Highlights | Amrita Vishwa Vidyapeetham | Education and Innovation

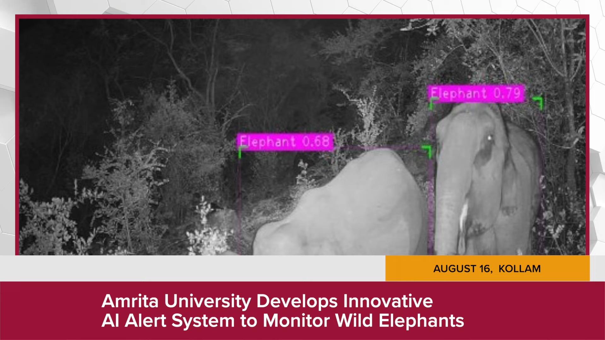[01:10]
Developed by Ammachi Labs, the Amrita Elephant Watch Alert System uses AI-powered cameras and sensors to track elephant movements in real-time.